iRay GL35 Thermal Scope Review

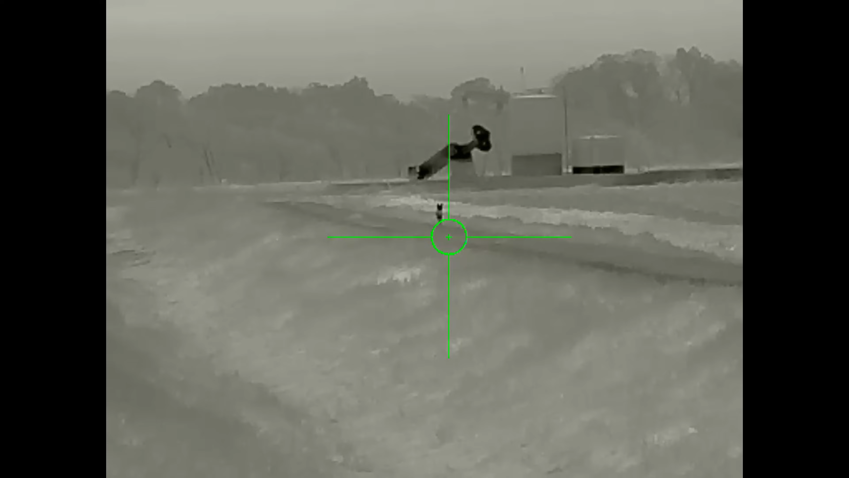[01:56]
Now, you would think that that's gonna be because this is compatible with the iRay laser rangefinders that you can plug into the port on the side.
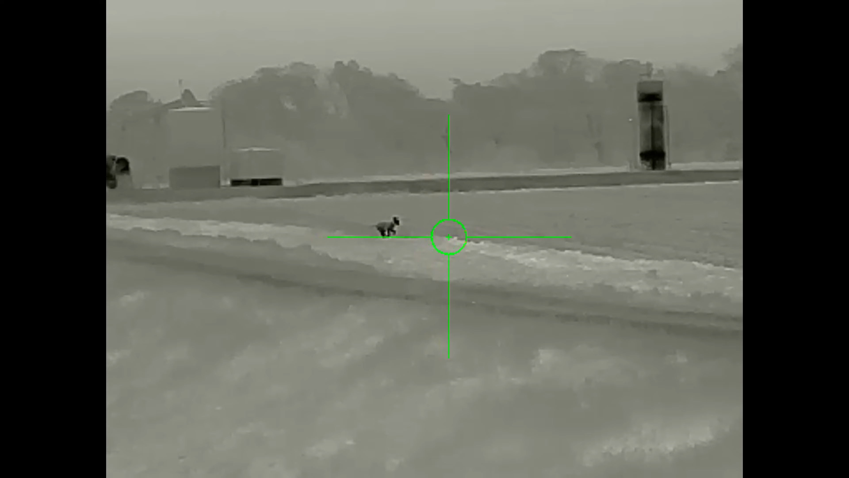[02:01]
However, this model is not.
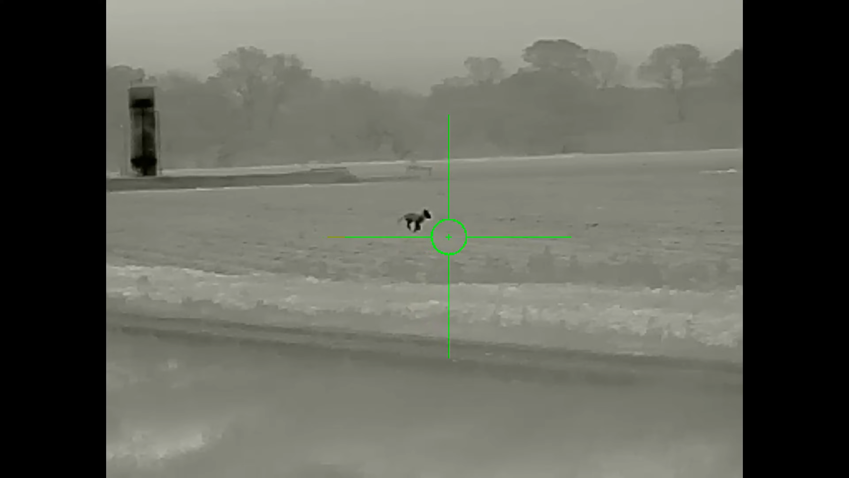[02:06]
The Genie series, that's part of the reason why that you get the cost savings is because that's some software that it does not have included inside of it.
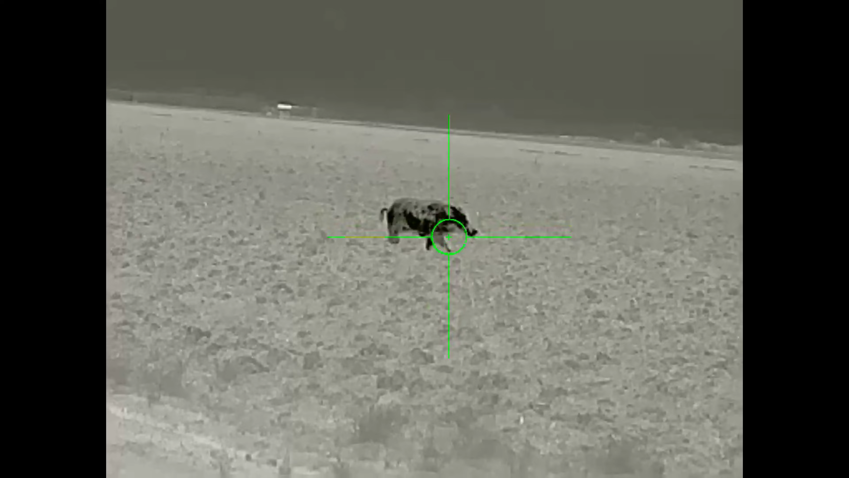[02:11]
So it's still there because this is the same frame,
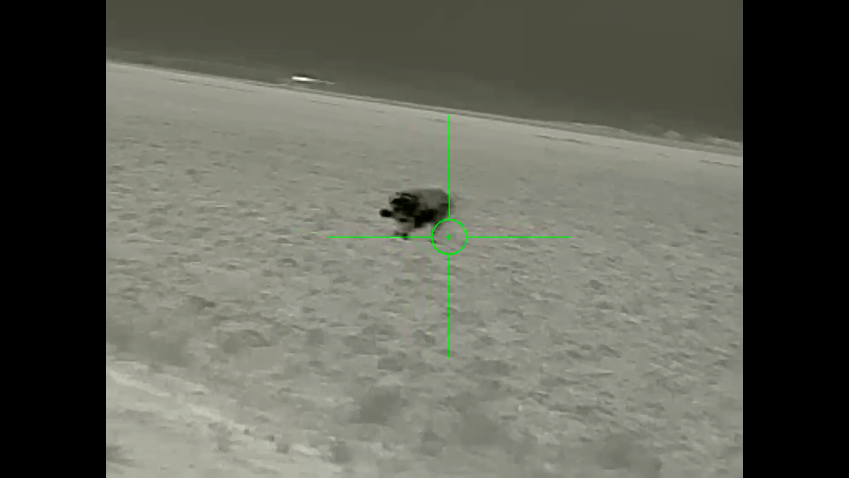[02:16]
this is the same body style, but that's not gonna work inside of here.
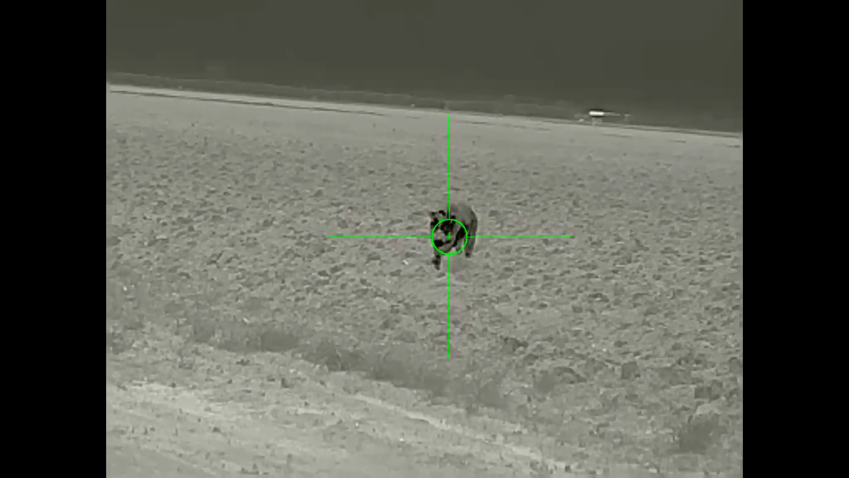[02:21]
So you still get the Picatinny rail, and the charging port is still in the same spot. And the charging port, you know, charges both the internal battery and the battery that you have plugged into the side here.
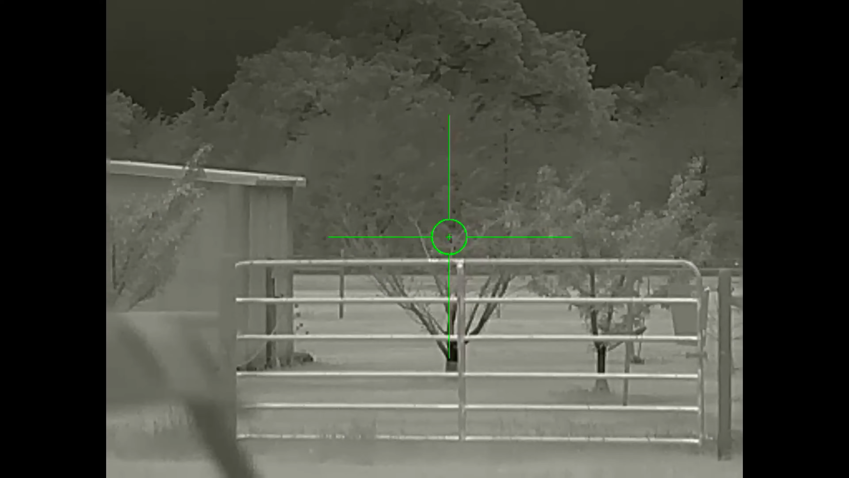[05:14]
Yeah, this is going to be waterproof. Sealed. Yeah. It is sealed.
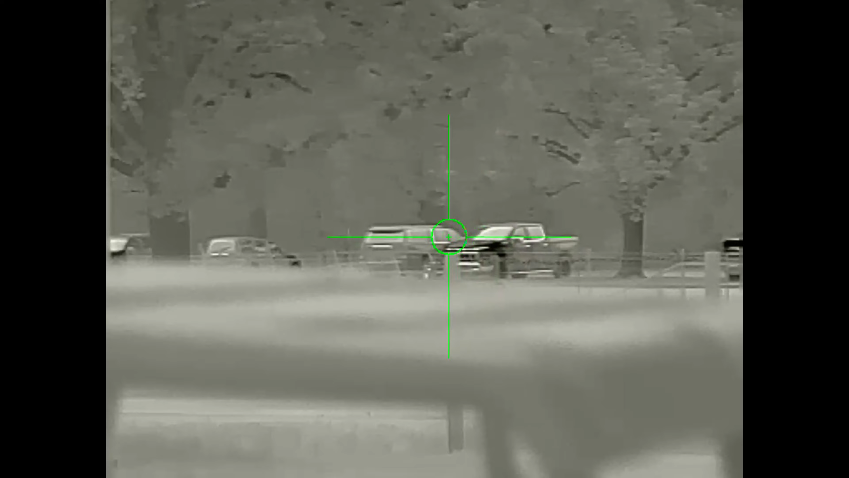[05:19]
Yeah, if you drop this thing in the dirt, in the mud, like you know, guys, you know,
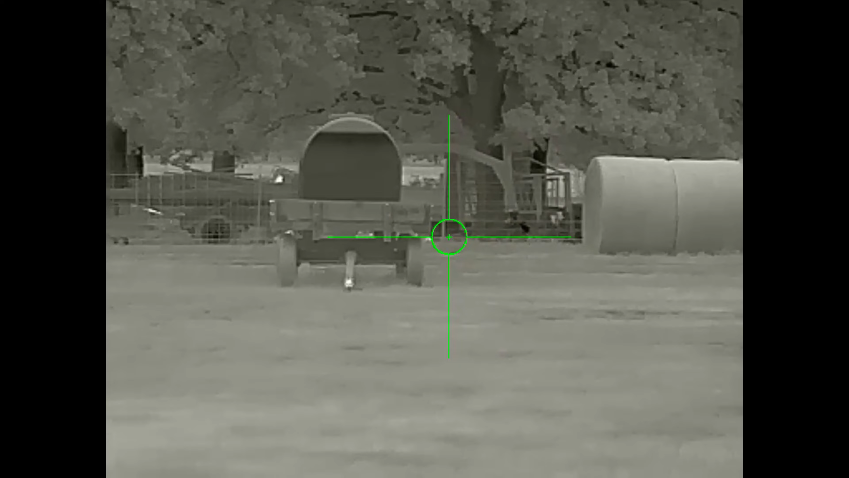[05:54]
this thing has what's rated at 11 hours of battery life.
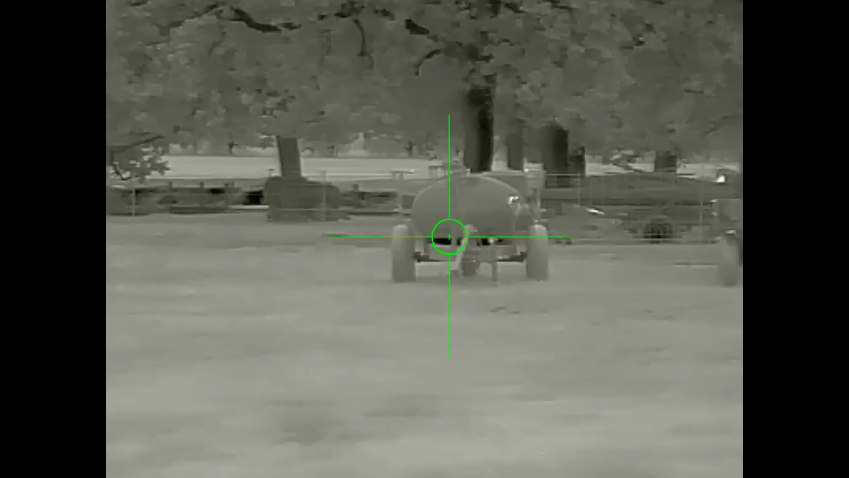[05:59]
And so that is a long time.
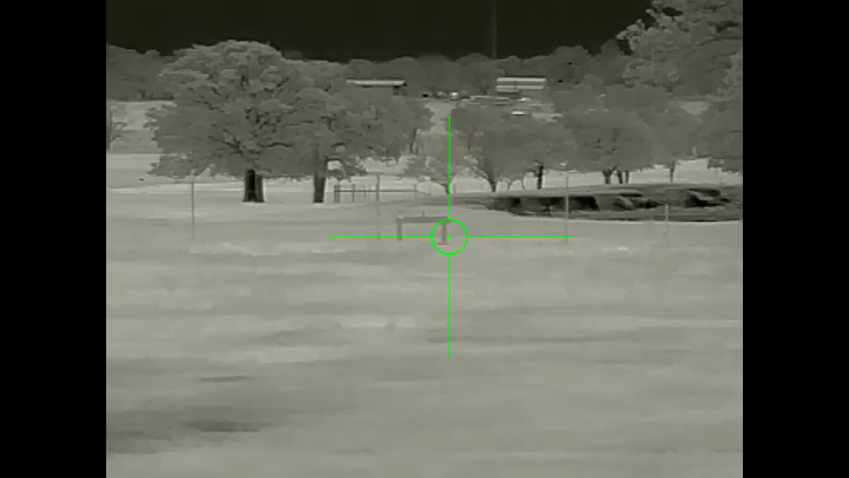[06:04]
Really, I don't know how often you're ever going to need to take out this external battery, because if you're hunting with this thing for 11 hours straight,
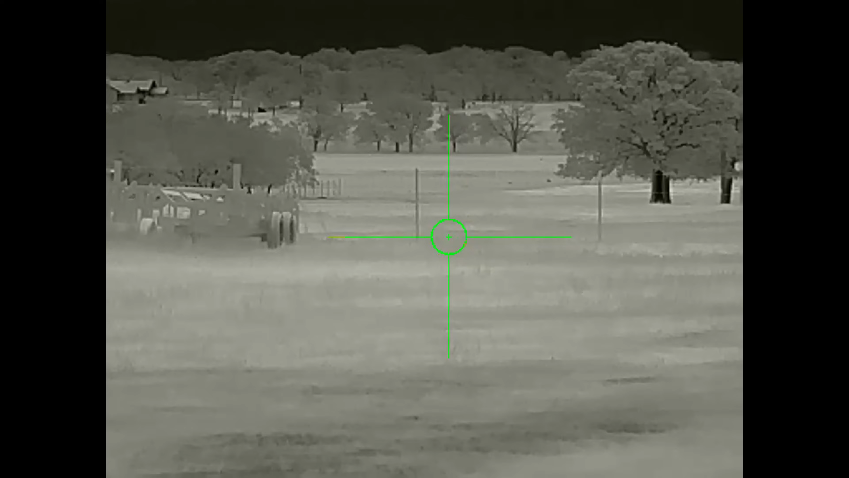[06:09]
the hunt's probably over.
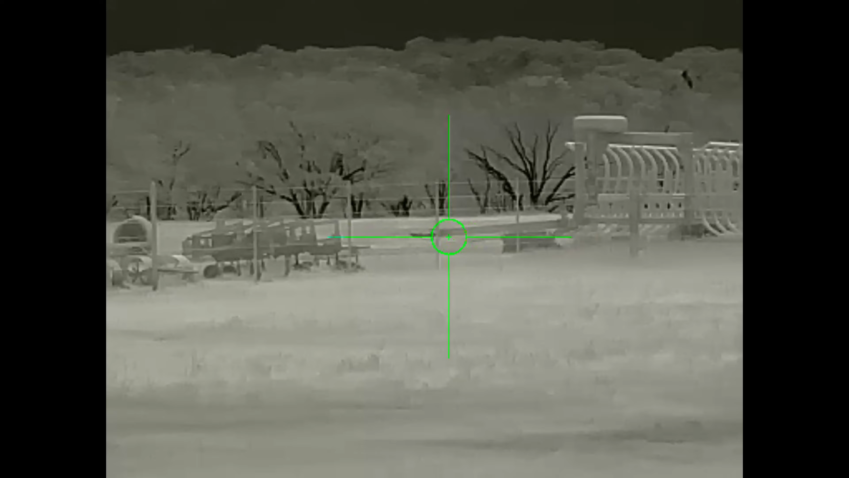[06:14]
You're probably going to go inside, go catch some sleep finally, and then plug this thing into the side and just let it recharge everything.
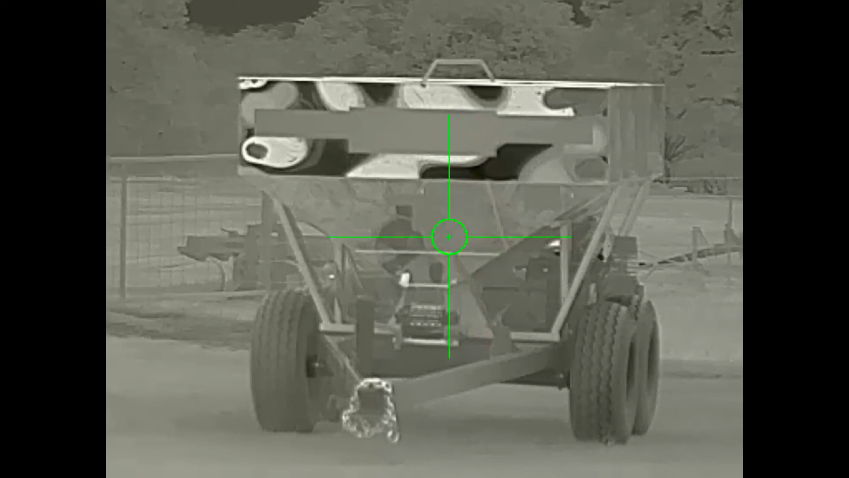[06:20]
You're probably not even going to need to take this extra battery out and put it on the external charger.
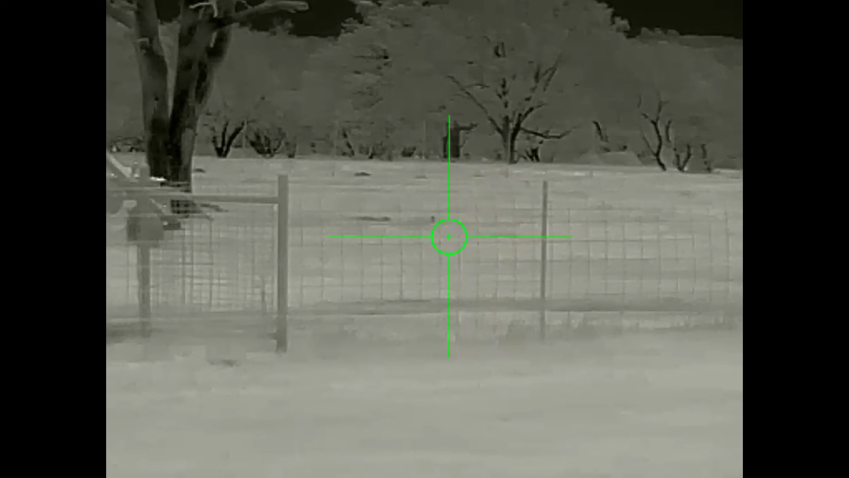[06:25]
But if you do, you do get an external charger and you have a spare battery that comes with it, which is another great thing about this scope, is that you get a spare battery.
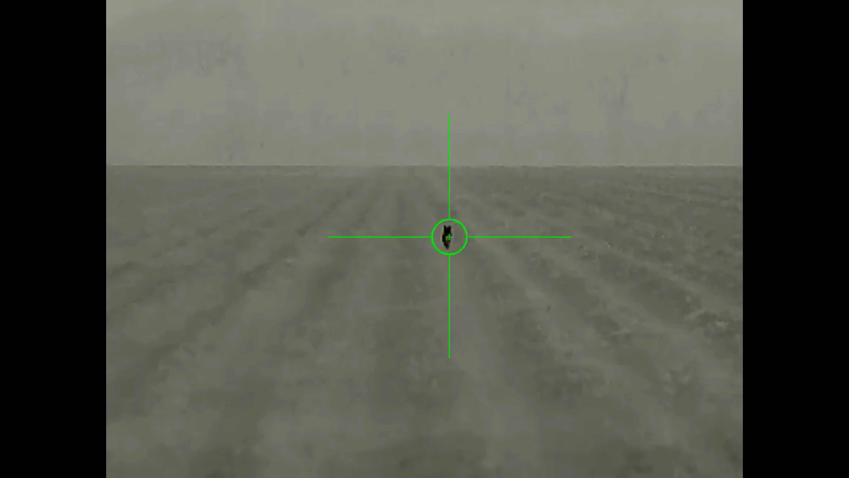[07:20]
But all the things that you would expect out of a good quality thermal scope, yep, it does that. Picture in picture, it does the multiple zeros. You know, all that's great and wonderful, works perfect, very user friendly.
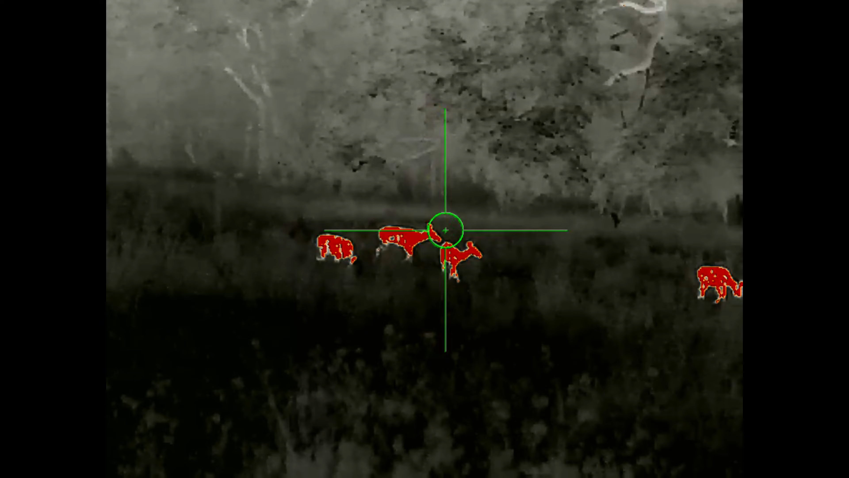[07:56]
Some of the buttons, double press to get the pip, yep, and whatnot, scroll through your palettes, it's pretty easy.
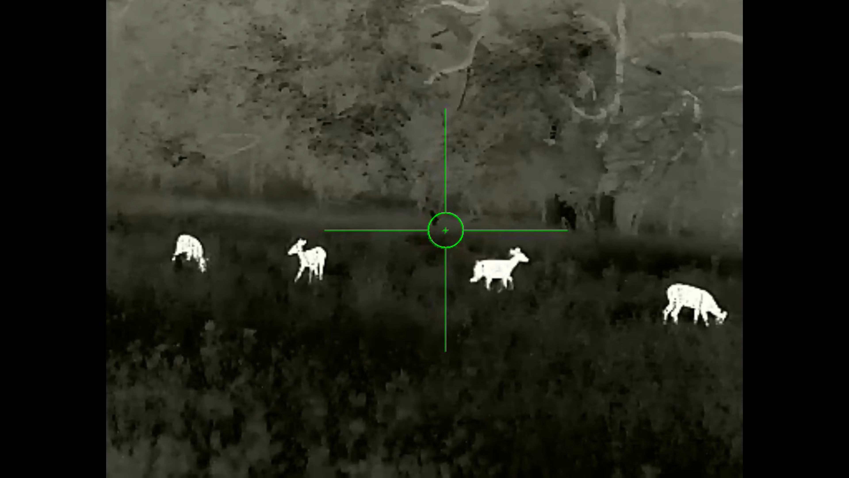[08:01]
Yep. Now, that is one thing that I'm just not a big fan of,
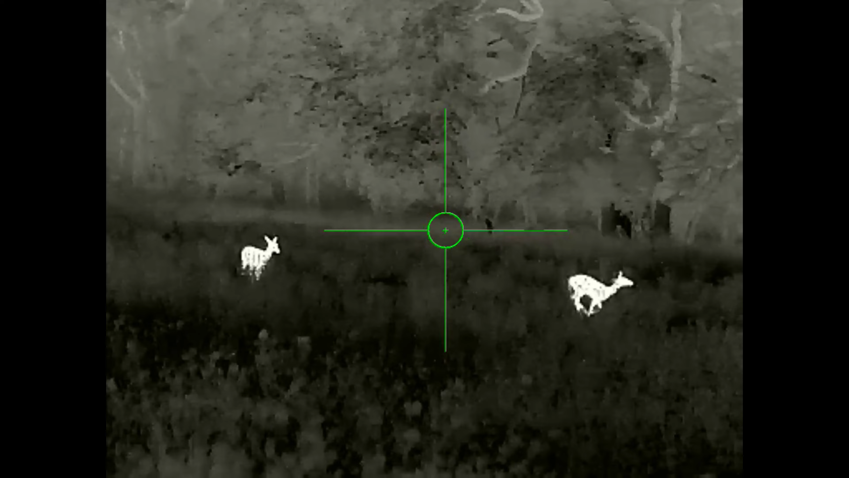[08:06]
is having to push like two buttons to turn a thing on or off.